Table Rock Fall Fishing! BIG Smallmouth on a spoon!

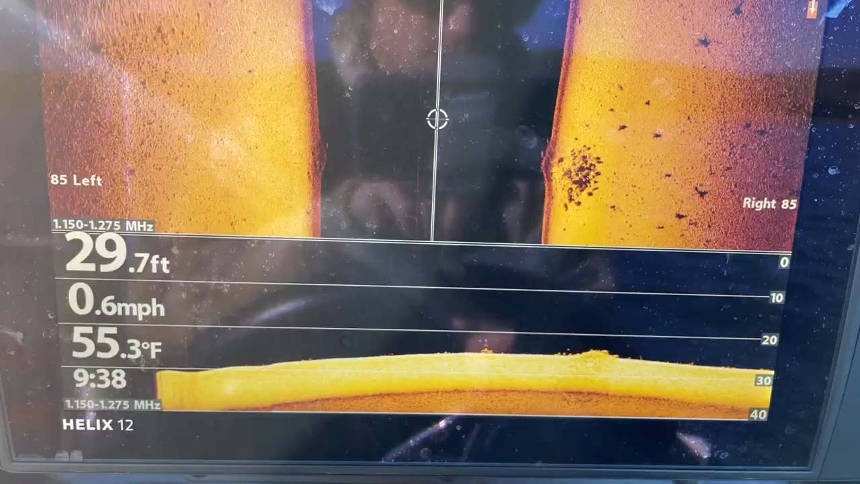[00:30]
On screen: depth 29.7 ft, water 55.3°F, speed 0.6 mph
All right guys I just scanned over this rock pile and as you can see on the down imaging right there
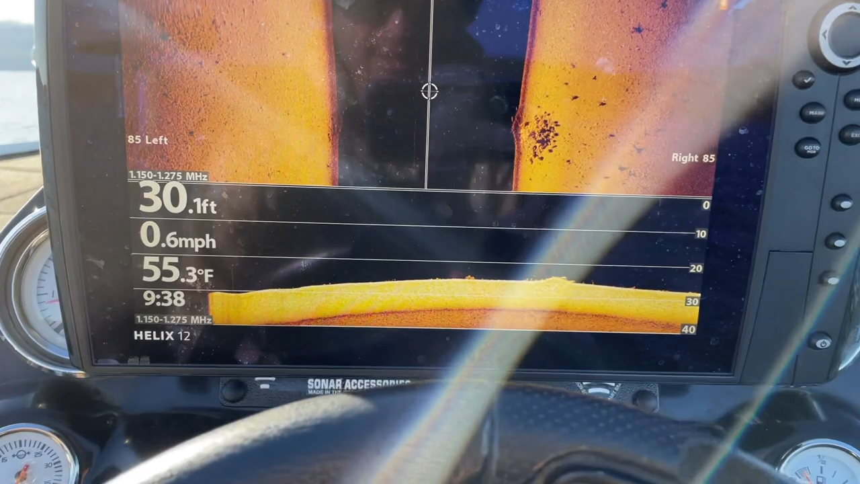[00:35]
On screen: depth 30.1 ft, water 55.3°F, speed 0.6 mph
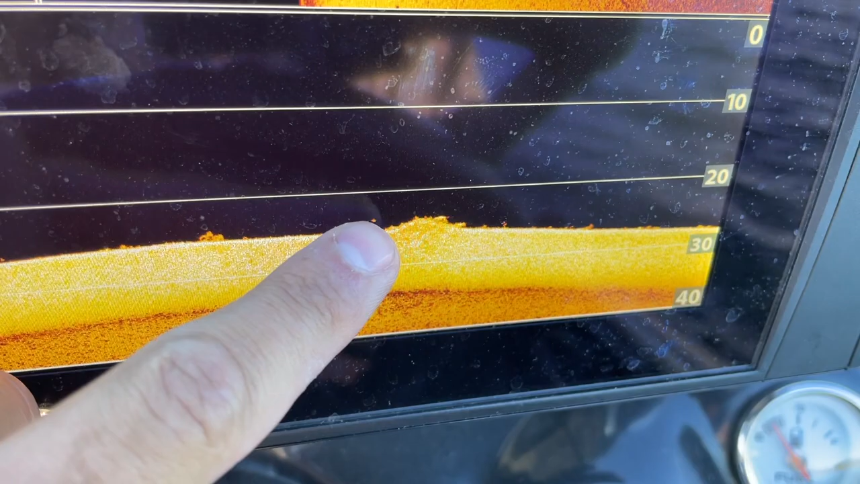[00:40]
right here there's one fish and I just hit it on the left side because when I'm going down that's shooting to
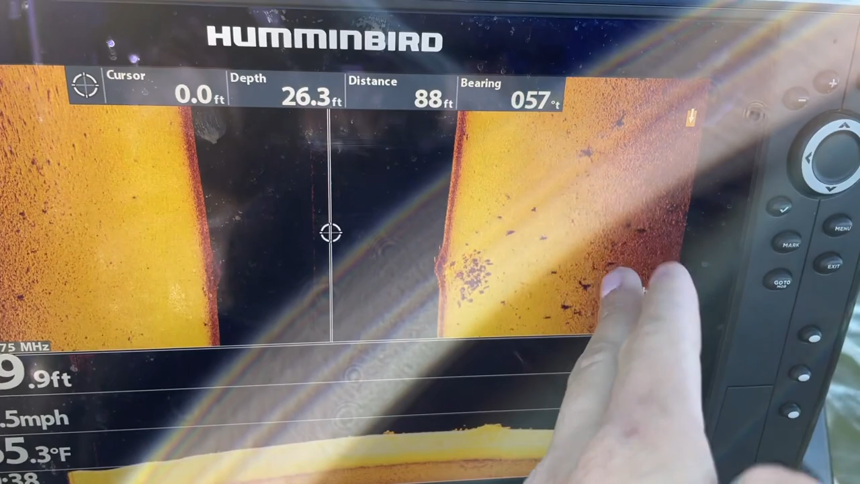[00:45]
the right so I can tell there's a there's probably a lot more fish in these rocks that I can't tell but
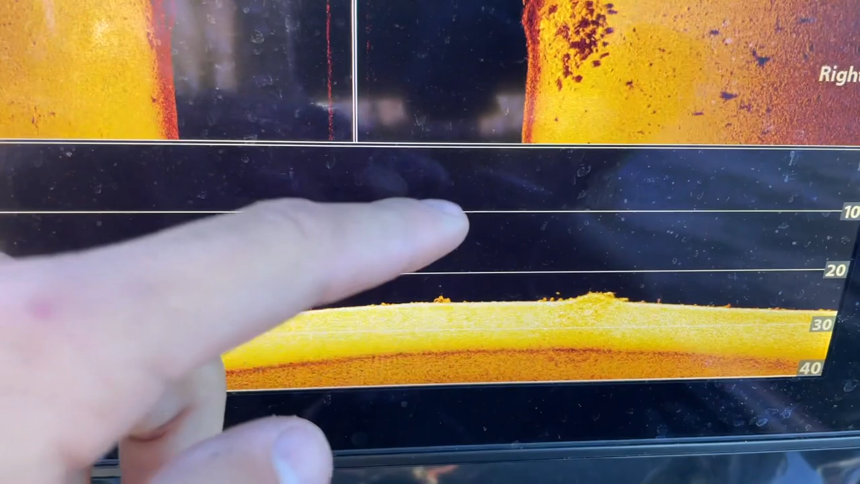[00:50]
right on the left side there's one fish at
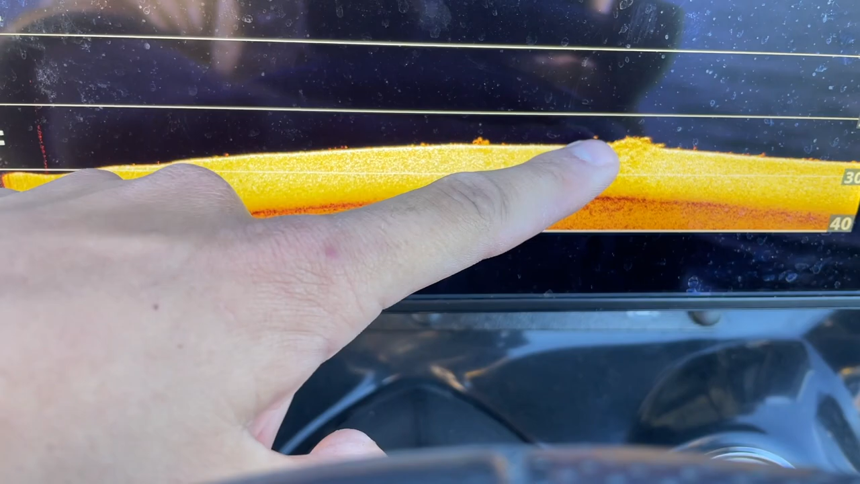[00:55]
least sitting on this rock pile so we're going to go
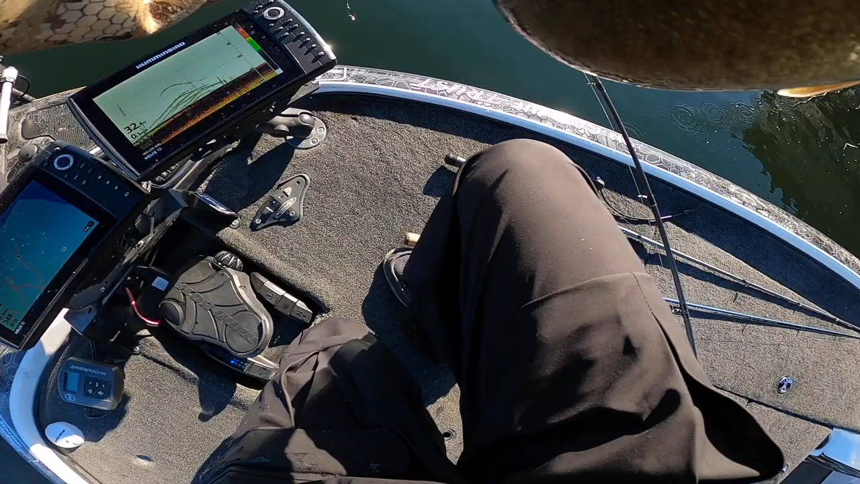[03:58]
I'll show you see all those fish right there those are the ones I was targeting